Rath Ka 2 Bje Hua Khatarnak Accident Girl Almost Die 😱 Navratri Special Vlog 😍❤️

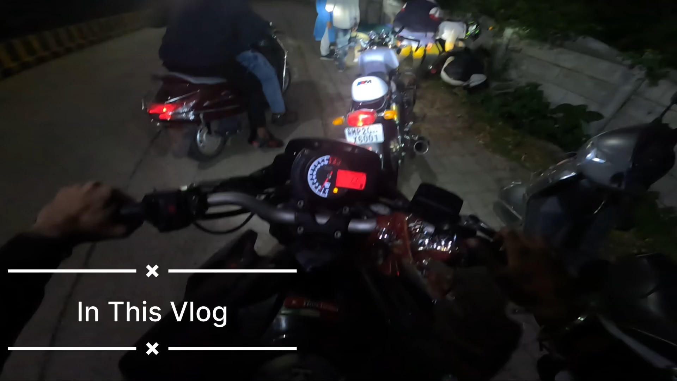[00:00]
भाई यहाँ पे एक्सीडेंट हो गया यार। मेरे सब बस्ती बहुत लेकारी कार बैठे